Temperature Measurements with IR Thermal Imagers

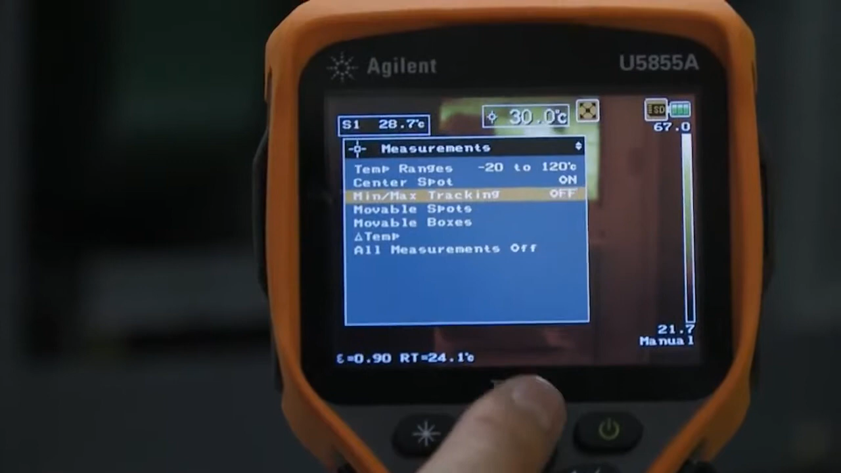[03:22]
and I'm going to turn this movable box on turn it on and I'm going to resize it press enter oops press enter
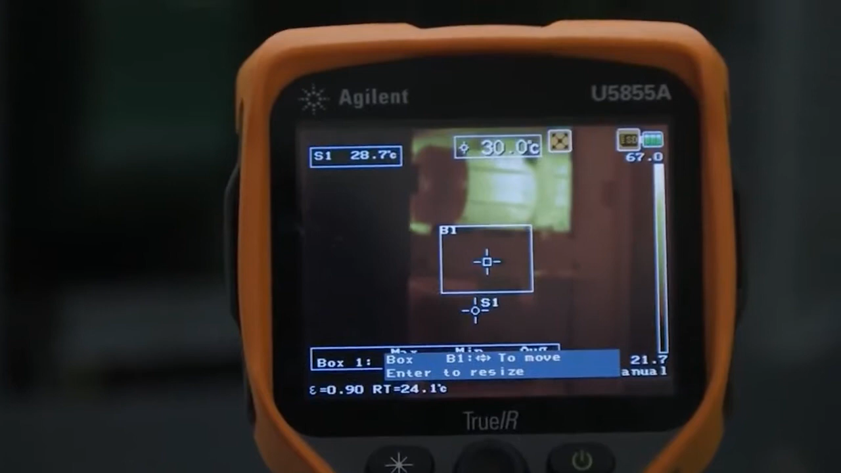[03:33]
first I'm going to move it and I'm going to resize it to
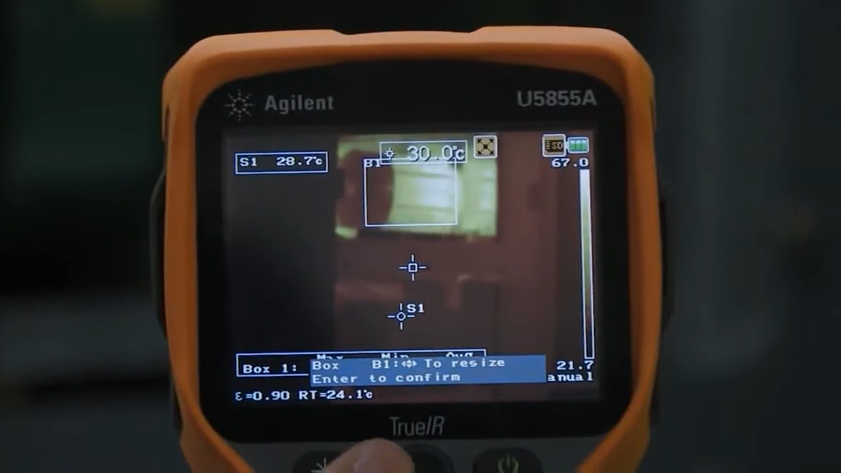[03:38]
make it a little bit bigger so I'm getting more
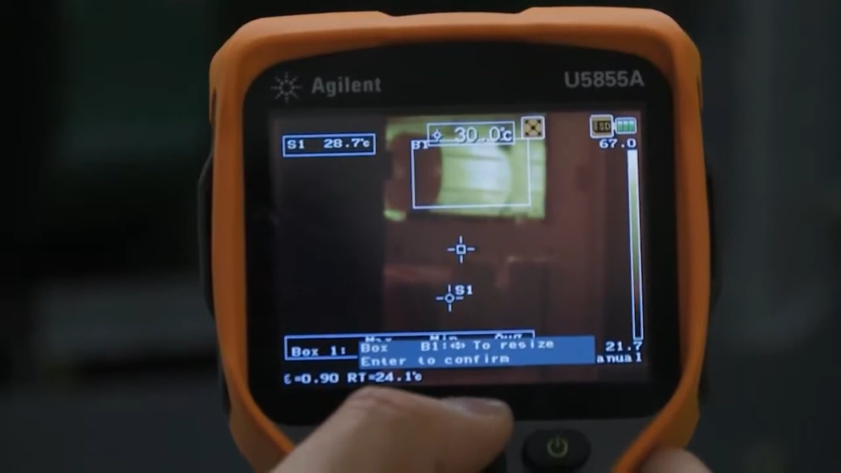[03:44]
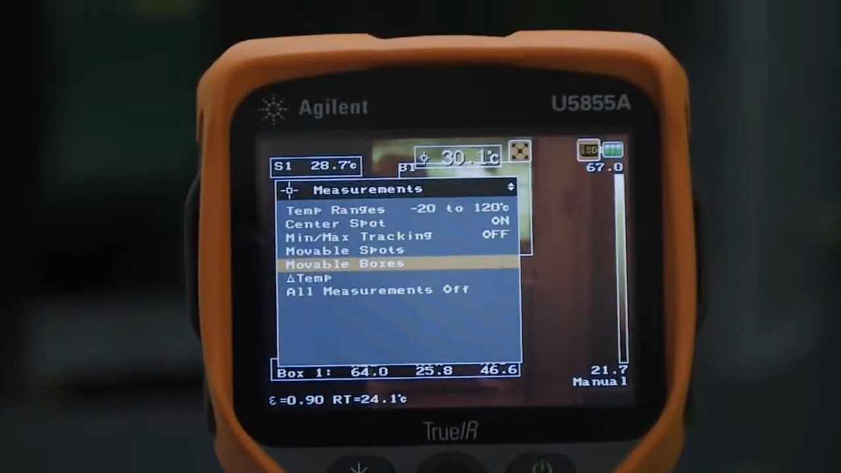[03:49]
of that motor so now I can go to a different box
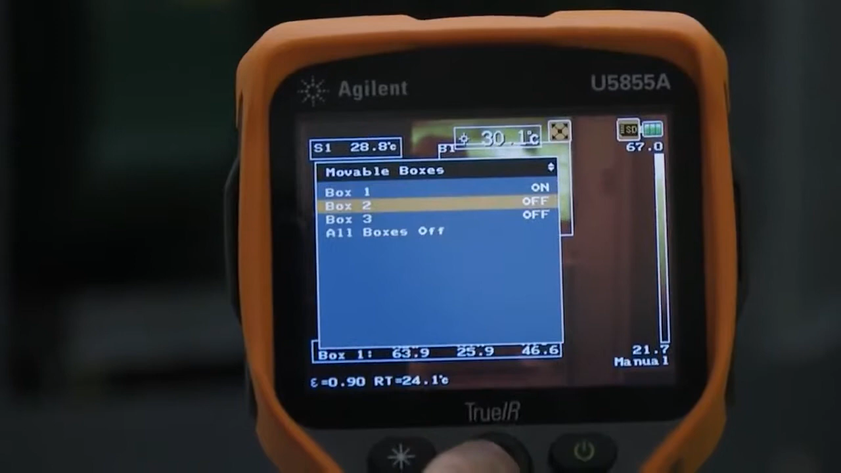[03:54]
turn that on resize it again remove
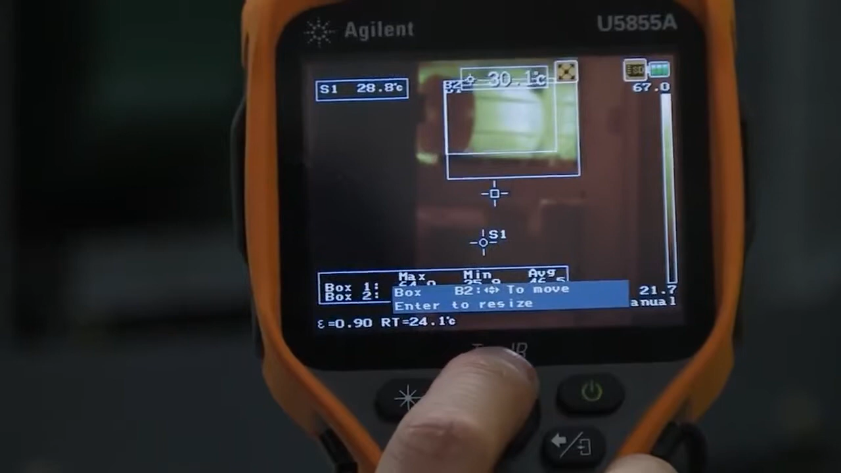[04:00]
it first so I'm measuring this bottom motor over here let me
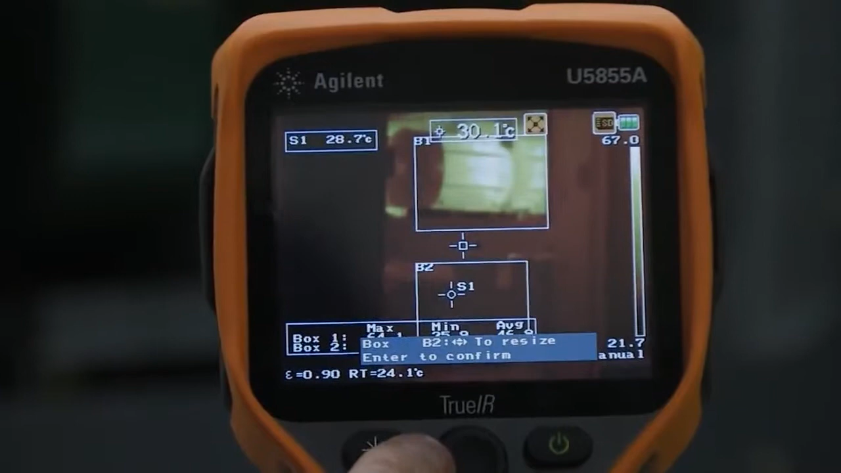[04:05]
resize it so I get more of that motor and then
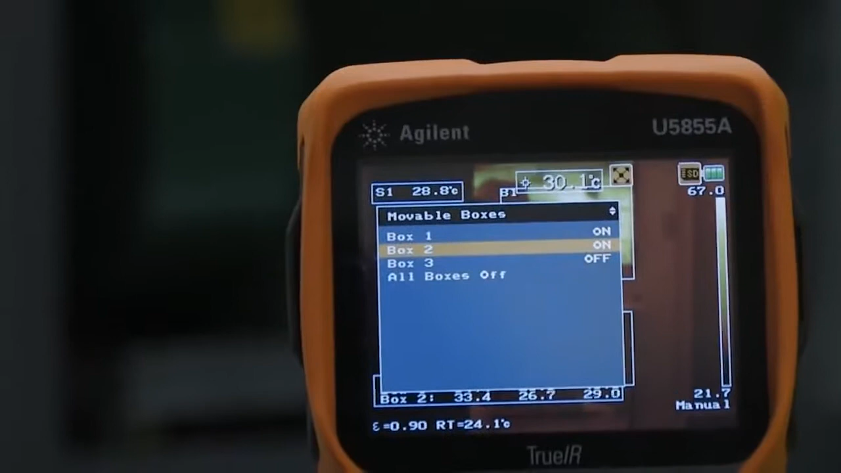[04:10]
that's it so now I have box one which is this one up here and box one gives me a maximum reading of 64.4
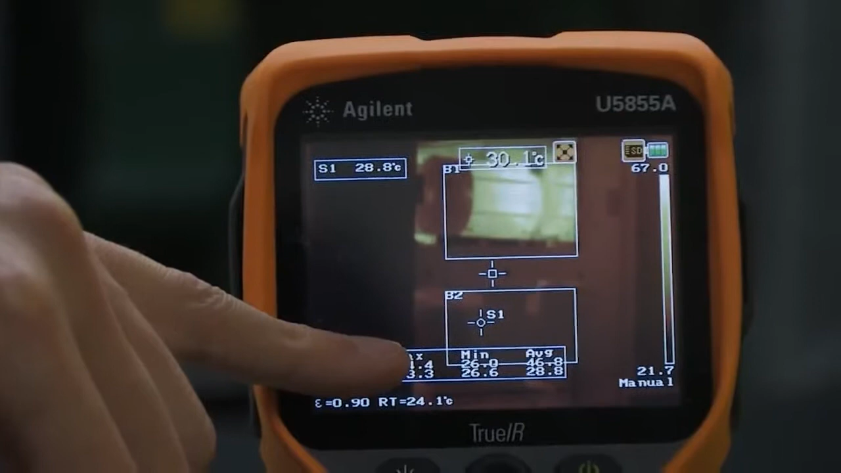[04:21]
with a minimum of 26 an average of 47 degrees and box two is measuring this bottom motor and that's giving me an average about 29 with a range of
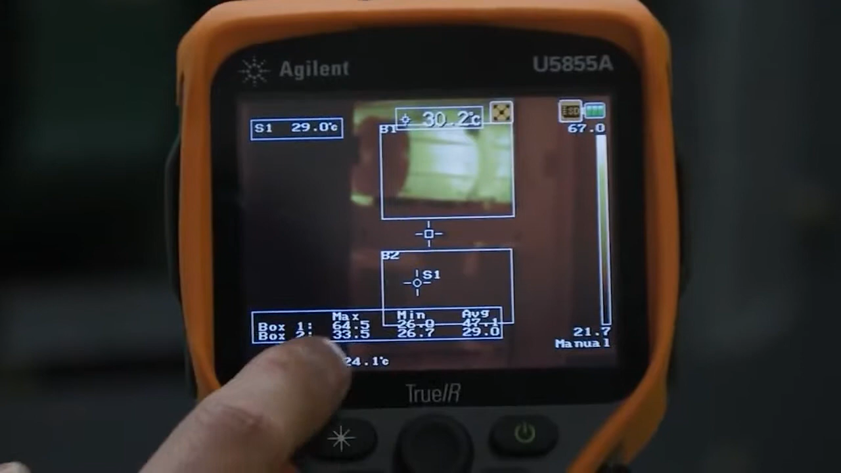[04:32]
33 to 26 degrees Celsius so that's going to be
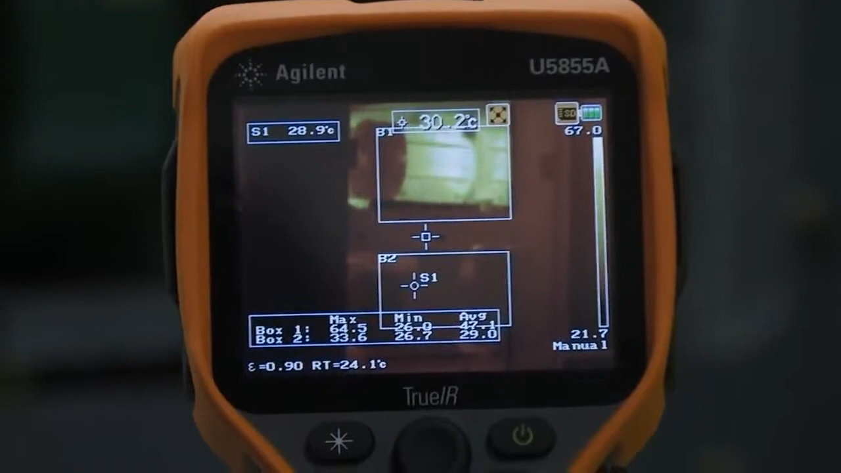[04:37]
that's going allow you to take one single shot and make multiple measurements of different things it's going